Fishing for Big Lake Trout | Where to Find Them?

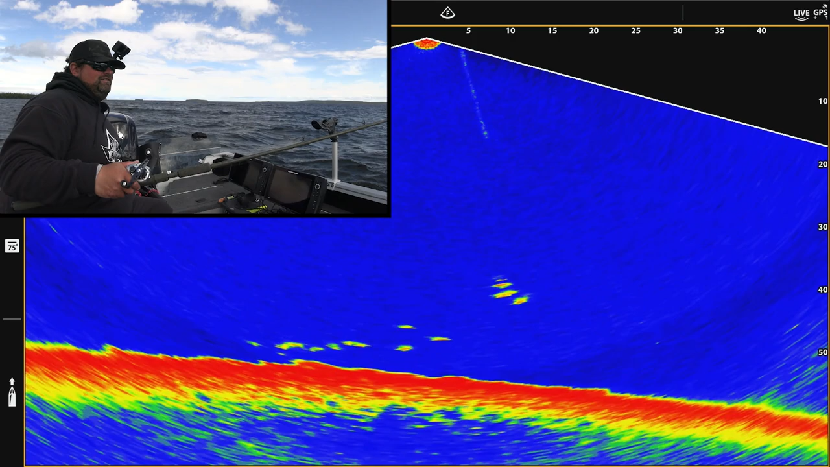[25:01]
you don't have to retie the knot every time, which is really nice. Look at the school of them down there. Oh, insane. Like I said, if I wanted to catch a pile of them right now with a little bit smaller bait, you could. That's why I like these tube jigs with a single hook on them. You don't sting all the smaller ones. They don't get hooked up. You don't have to mess with them, take them off. I can just kind of take off the smaller ones. I'm not even trying right now to set a hook on these fish. I do like catching small lake trout too.
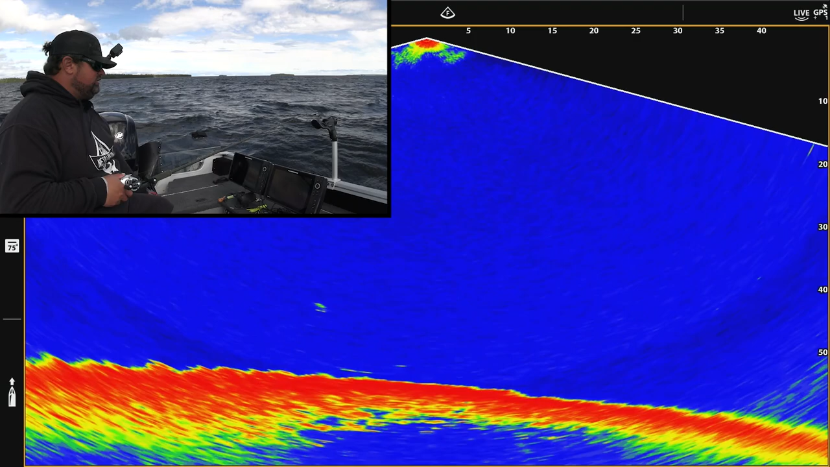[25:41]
Just that really wasn't my goal right now. My goal right now today was to sharpshoot a couple quality fish. Drive around more, fish less. That's what I do a lot of times when I'm hunting bigger fish. Well, that will wrap up this little video.